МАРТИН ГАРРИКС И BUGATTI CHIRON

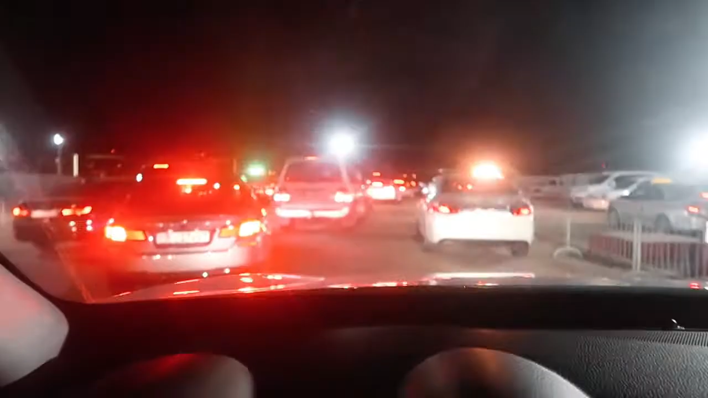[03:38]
This brings back memories of two years ago The car park traffic Often you can find nice cars here